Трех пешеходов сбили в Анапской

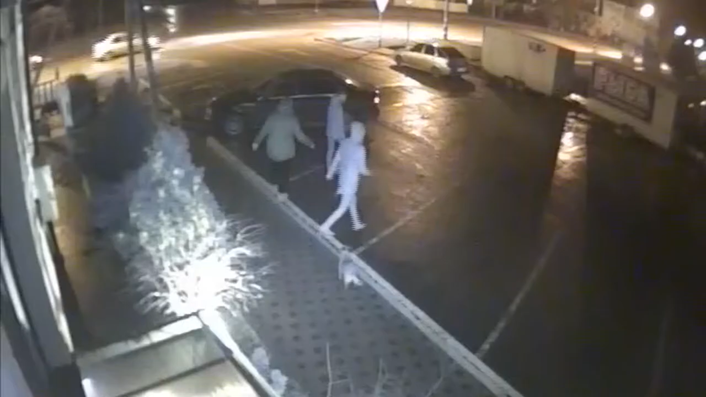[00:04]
На камерах видеонаблюдения видно, как группа из трех человек переходит проезжую часть по зебре,